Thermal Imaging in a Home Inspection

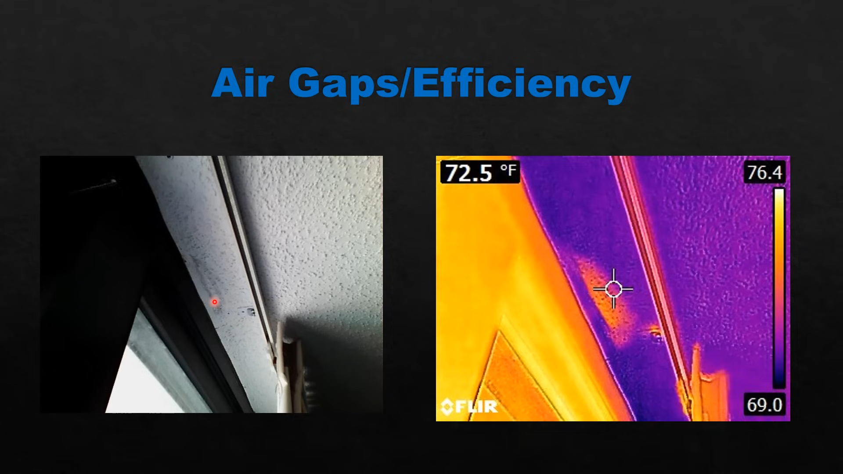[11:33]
On screen: spot 72.5°F
air conditioned air inside and causing a little bit of mold to grow there. So relatively easy fix obviously you want to take care of that mold seal those gaps up and then you've taken care of your air gap. And this is not a home inspection picture. This is a hobby of mine woodworking. I was making an epoxy table here and I was reading the temperature of the exothermic reaction of the epoxy as it hardened to make sure it didn't get too high. So it's kind of an interesting one. I have known people that use these hunting as well to locate animals, trails, things like that.
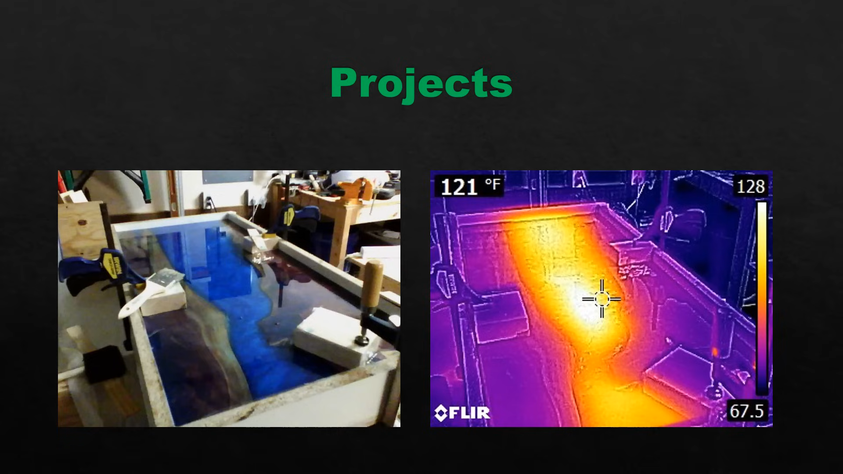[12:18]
On screen: spot 121°F
Those all those bees packed together in a tight area will definitely give you a thermal anomaly. So I have never found that so I didn't put it in this report, but I know that it has been done. And there you go.